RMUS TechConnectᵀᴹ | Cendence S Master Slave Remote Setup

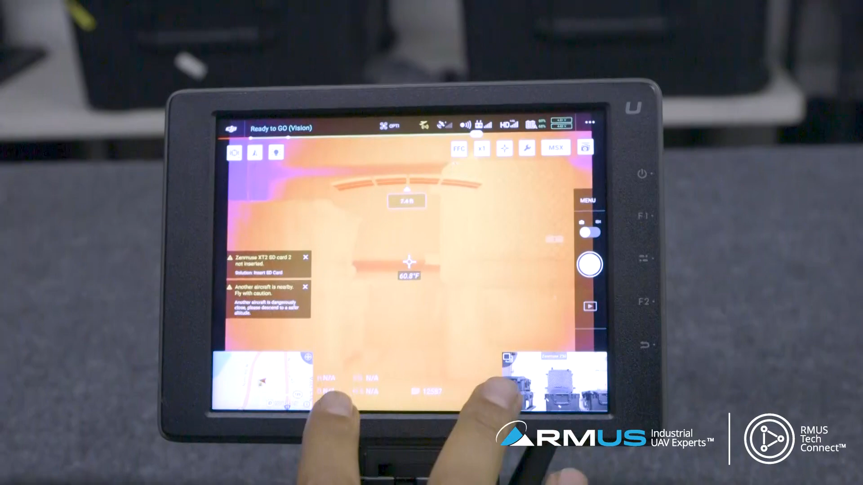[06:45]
So now we can maybe possibly do a little bit further video transmission of controlling the camera in a command center and controlling the bird actually the line of sight to the bird.